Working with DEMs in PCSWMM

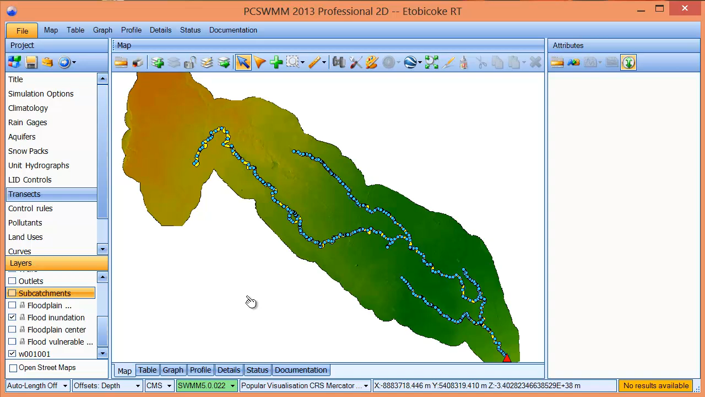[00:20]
The DEM is thematically rendered with added shadows to create more relief to be able to view the relative elevations. Let's zoom into a part of the DEM.
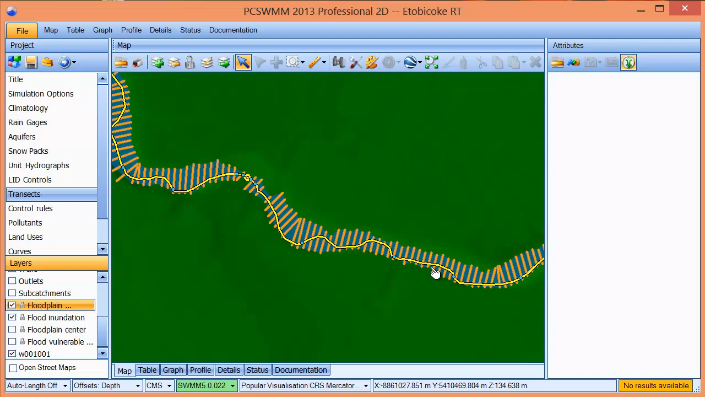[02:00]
It can also come up with average transect cross-sections if you have multiple cutlines along the length of a link. We can also pull elevation data for point layers using the SetDEM tool.